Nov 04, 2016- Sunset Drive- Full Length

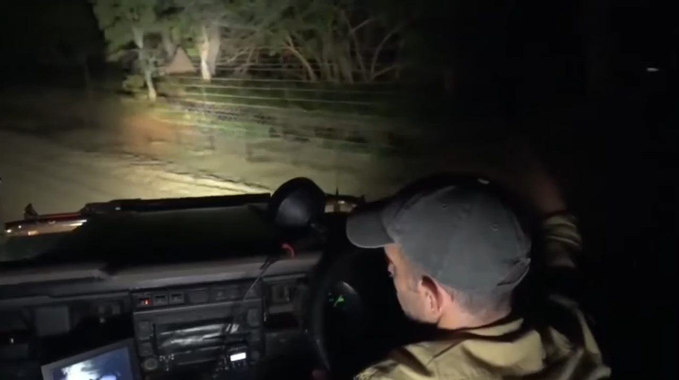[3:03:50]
That is the house of the landowner, Yuri Mulman, and his wife, Pippa. That is where they holiday from their Honin Hutspruit. Now we're nearly home. And so it comes once again to the time of the night when we must bid you a fond and very